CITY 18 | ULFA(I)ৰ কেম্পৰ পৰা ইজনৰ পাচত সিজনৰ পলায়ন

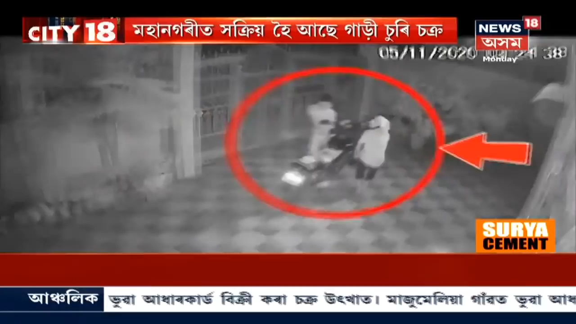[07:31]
মহানগৰী শংকৰ পথত বাইক চুৰি ঘটনা, চুৰিকাণ্ডৰ সমগ্ৰ দৃশ্য বন্দী CCTV কেমেৰাত। চুৰি হোৱা গাড়ীখনৰ নম্বৰ AA01EJ5167, হাউচ নম্বৰ 17ত সংঘটিত হয় এই চুৰিকাণ্ড। যোৱা 5 নৱেম্বৰত ধনজিত উজা নামৰ লোকজনৰ পালচাৰ বাইকখন চুৰি কৰিছিল দুজনীয়া দুৰ্বৃত্তৰ দলটোৱে।
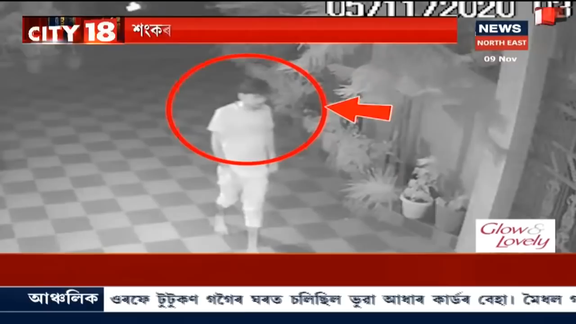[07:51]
চুৰিকাণ্ডৰ সন্দৰ্ভত ভুক্তভোগী এজাহাৰ দাখিল কৰিছে যদিও এই পৰ্যন্ত আৰক্ষীয়ে লাভ কৰা নাই কোনো সন্ধান। সম্প্ৰতি মহানগৰীত বৃদ্ধি পাইছে এনেধৰণৰ চুৰিকাণ্ডৰ ঘটনা। বশিষ্ঠৰ পৰা উৎপল হালৈ, নিউজ 18 অসম নৰ্থ ইষ্ট। নগাৰ হাতীচুং ব্ৰাহ্মণ গাঁৱৰ এগৰাকী শিল্পীৰ ব্যতিক্ৰমী পদক্ষেপ।